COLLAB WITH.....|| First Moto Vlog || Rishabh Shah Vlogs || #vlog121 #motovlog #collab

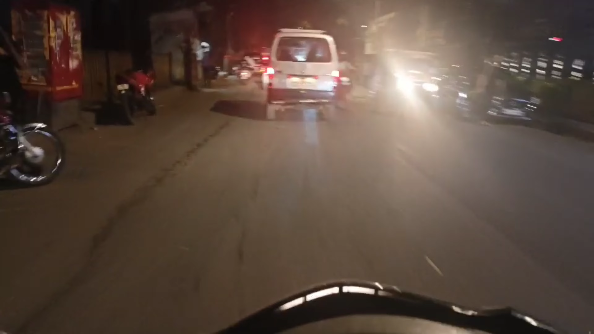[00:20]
में आप मैंने गलट टाइम पे गलत रस्ता चुम लिया ऐसा लगता है मुझे अभी देखते आगे जाके बिकॉस
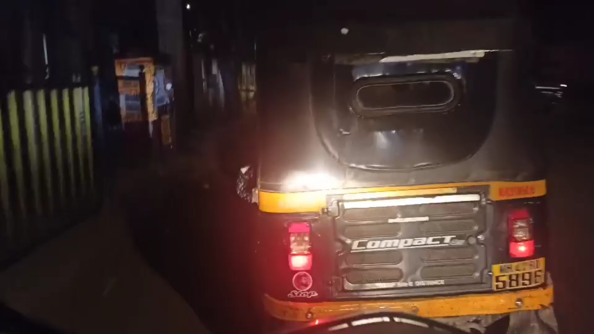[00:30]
जे टाइम पे यह रस्ते में बहुत मतला बहुत ट्राफिक रहते हैं लेकिन आज अधना से वाच्छे क्योंकि इस ट्राफिक इतना नहीं है और अब पैट्रोल देखो यार अल्मोस्ट
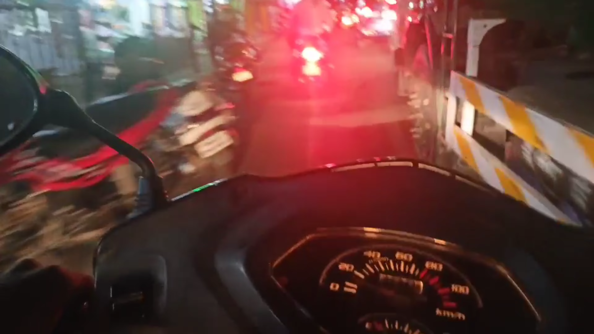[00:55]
अब जाना है हम भी जाएंगे हम भी जाएंगे जे देखो बोला ना थ्राफिक